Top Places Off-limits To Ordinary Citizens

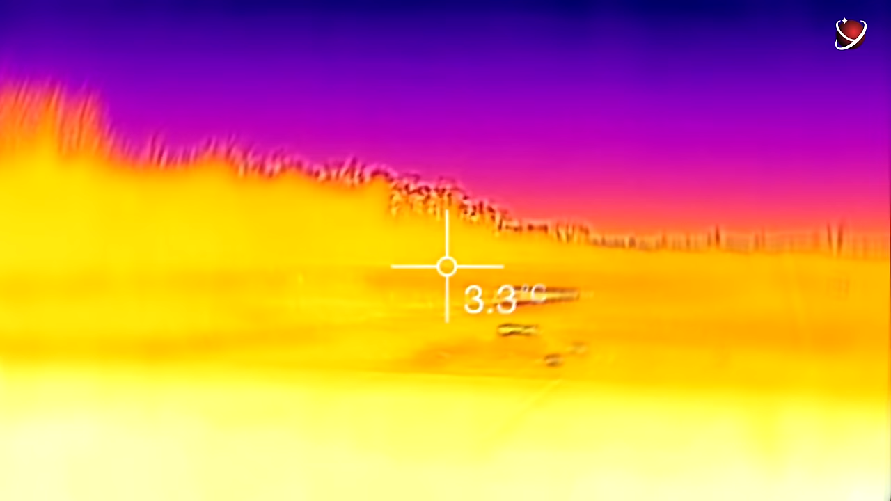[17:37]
On screen: spot 3.3°C
The guards use high-tech equipment, including thermal and night vision cameras,